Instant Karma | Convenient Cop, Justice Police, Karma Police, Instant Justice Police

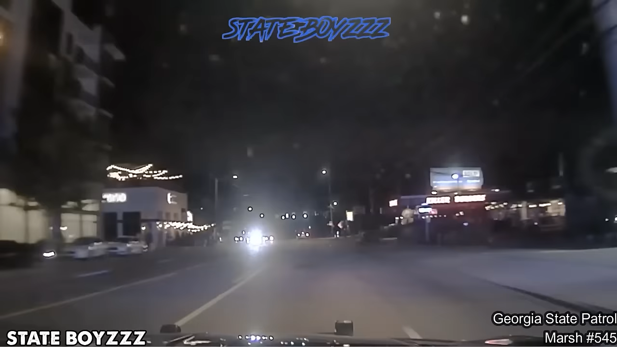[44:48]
The patrol officer quickly noted that the white Toyota Camry parked on the side of the road with the lights turned off at the intersection of Moore Drive and Wimbledon Drive.
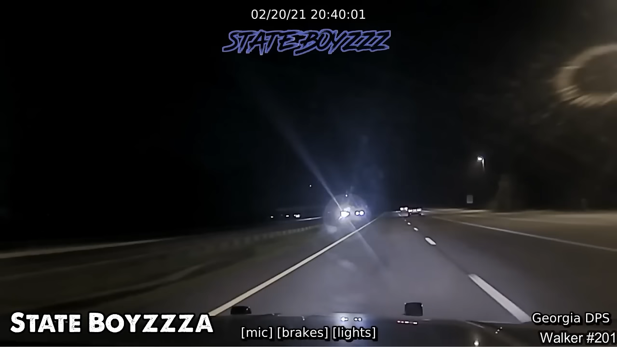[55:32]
The Georgia State Traffic Patrol was conducting a statewide road patrol and identified an Audi exceeding the speed limit. As the police approached for inspection, the driver unexpectedly accelerated and fled.
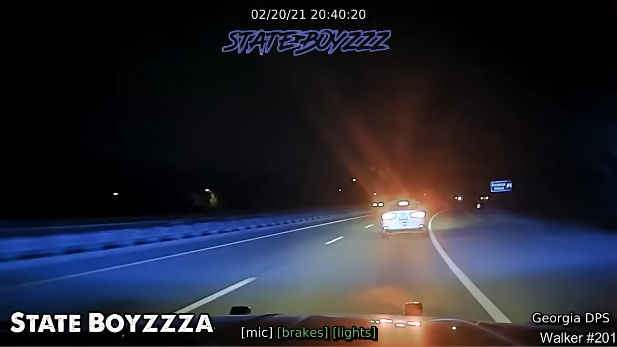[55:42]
A dangerous high-speed pursuit unfolded in the night, with many vehicles on the road.
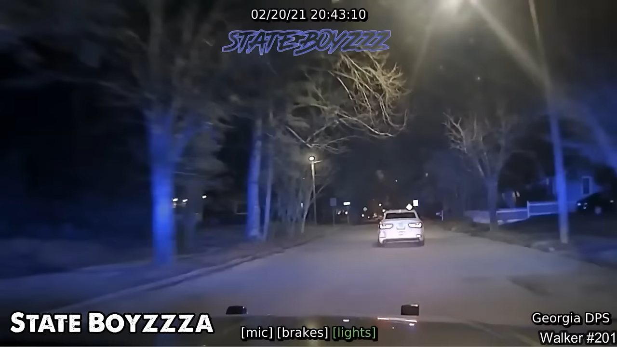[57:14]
The successful pit maneuver occurred when the car entered a narrow road.
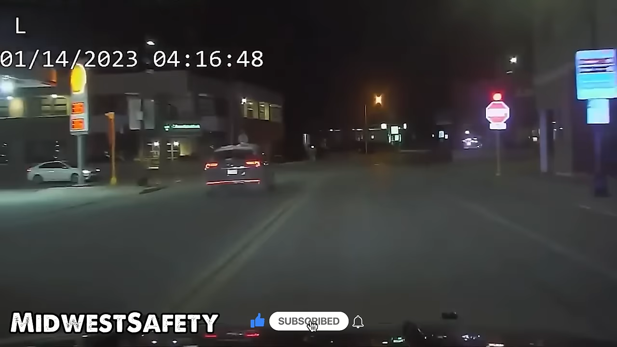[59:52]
The vehicle nearly loses control on the road, and the police cars coordinate smoothly and prepare for intervention.
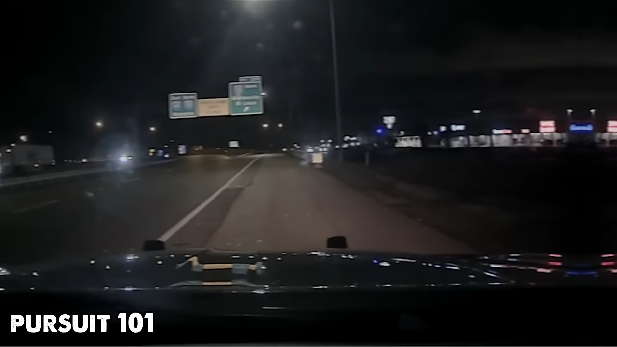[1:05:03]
A car speeding on the highway, narrowly avoiding a collision with a patrolling police officer's vehicle. Immediately afterwards, the patrol officer pursues this speeding car and signals the driver to pull over for inspection.
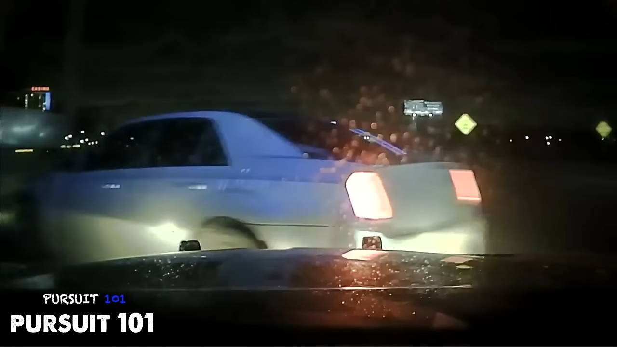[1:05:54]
The police from the patrol unit quickly arrive at the scene, and the driver is instructed to exit the vehicle.
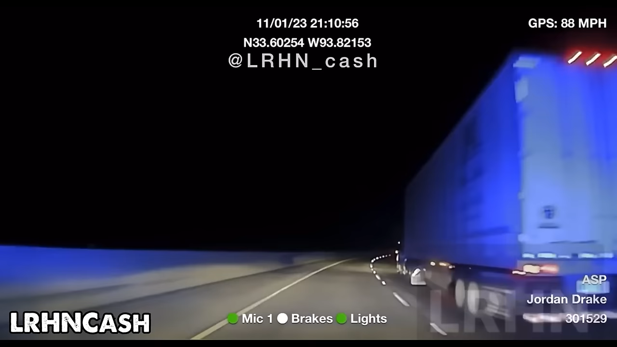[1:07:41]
At the time, the traffic patrol was at mile marker 15, heading east. As it approached mile marker 20, the vehicle switched from the left lane to the right and made a right turn and lost control. It veered off the interstate and entered a grassy shoulder before colliding with a tree.